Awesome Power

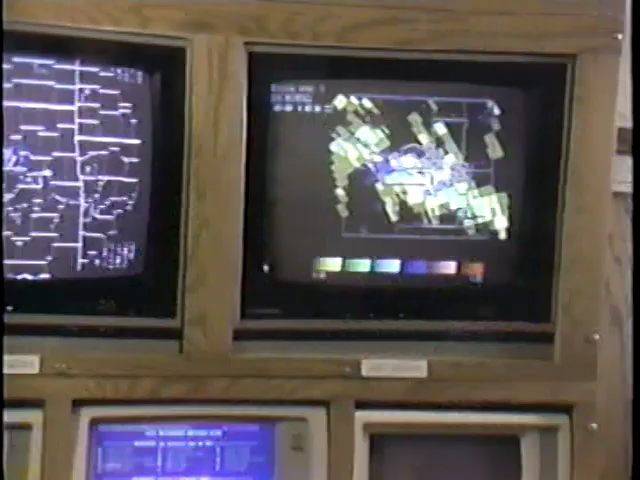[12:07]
A lot of emergency management agencies or civil defense agencies have the capability to receive radar information and to display that radar information.